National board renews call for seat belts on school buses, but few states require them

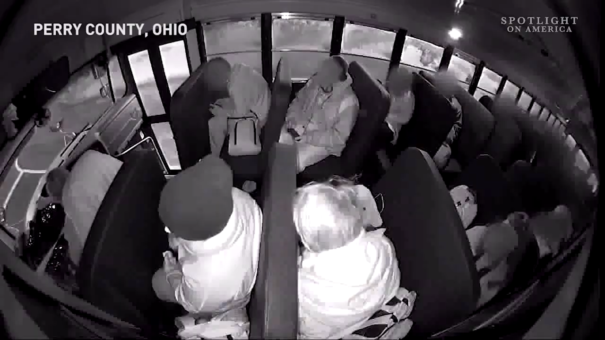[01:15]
in perry county ohio a crash sent eight kids to the hospital
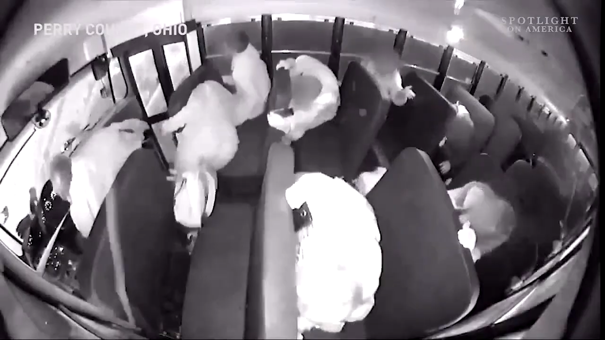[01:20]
in
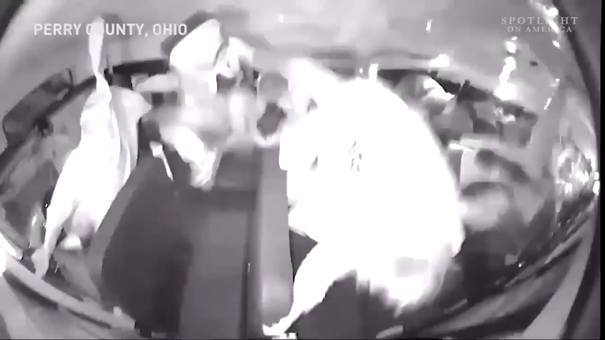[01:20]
2019 watch as the impact sends the children fly
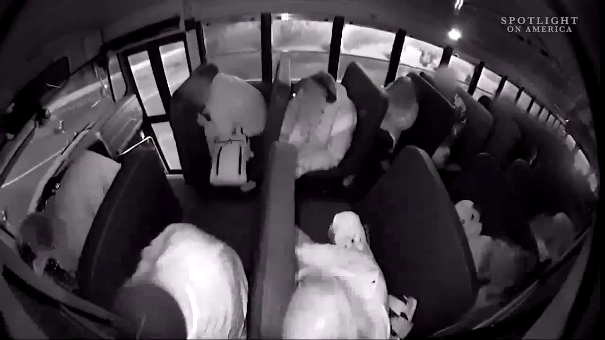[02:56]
jane terry told us it's a design that has its limits that
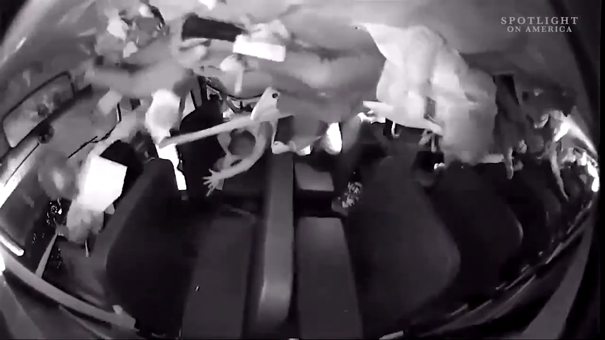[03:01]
compartmentalization does not work when buses are hit from the side and we've seen that in a few investigations that